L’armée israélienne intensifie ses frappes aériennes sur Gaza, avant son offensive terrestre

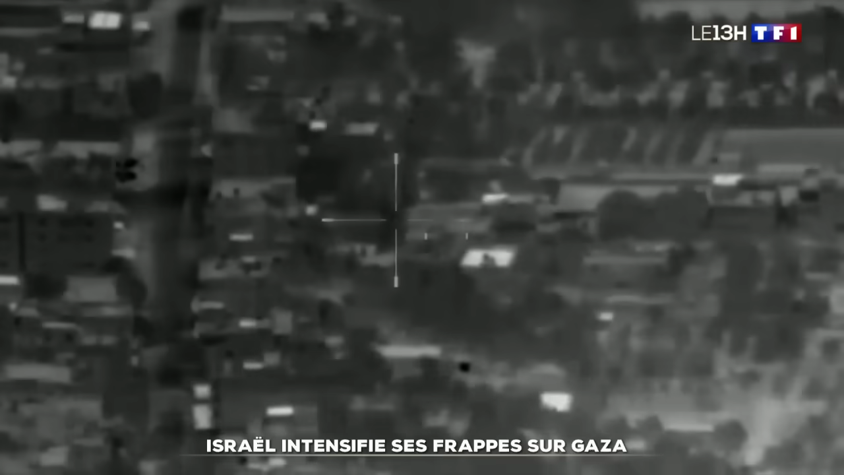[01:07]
Les bombardements ciblent les quartiers généraux du Hamas, les dépôts d'armes et de carburant.
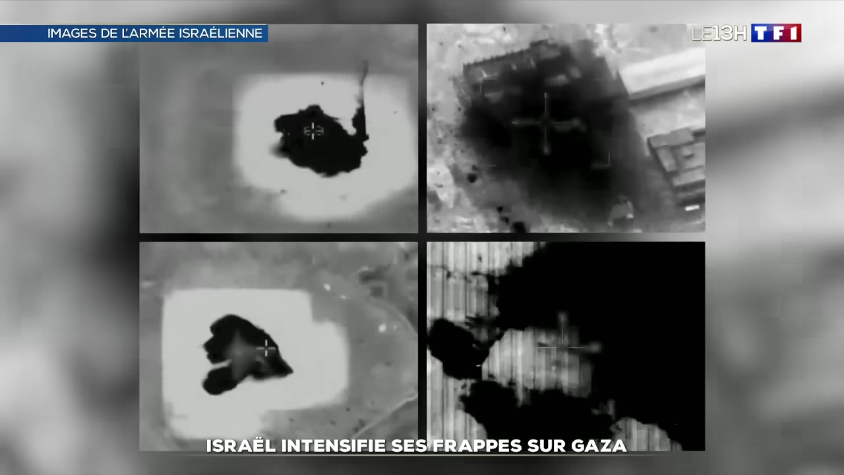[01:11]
A la frontière, les chars sont prêts à intervenir.